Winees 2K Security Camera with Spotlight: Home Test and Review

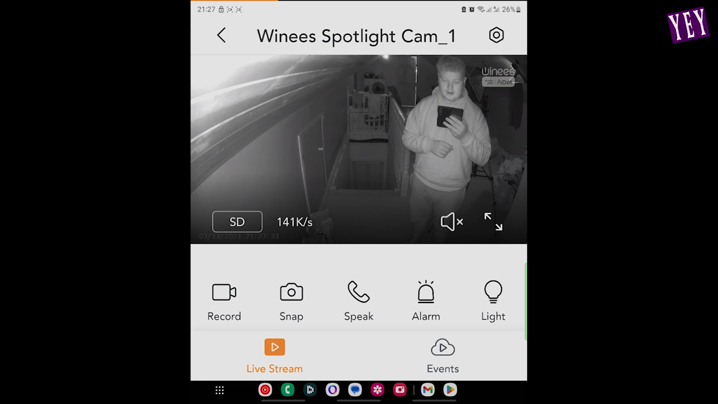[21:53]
oh this is actually pretty good this almost this almost shows more than what it actually shows normally however what i want is i want this light this light i want that to turn on automatically